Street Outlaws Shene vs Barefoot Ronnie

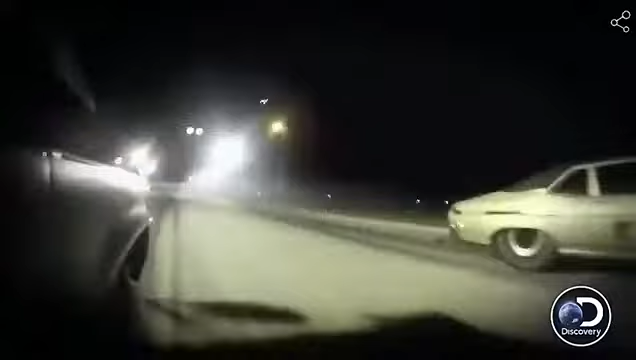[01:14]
I didn't see him until about 300 foot, maybe, and he'd come around me.